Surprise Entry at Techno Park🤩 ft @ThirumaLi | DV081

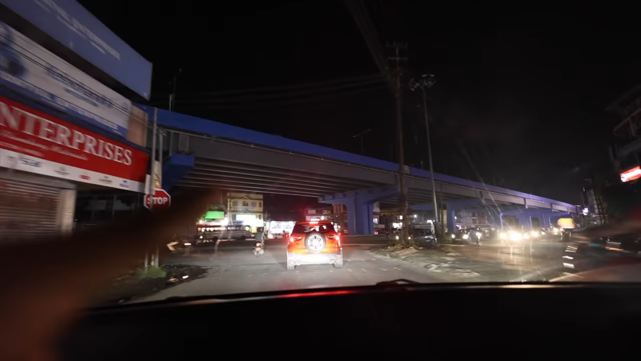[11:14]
uv an ndu nor u go guys This is a free-illvay This is from Keral Khalов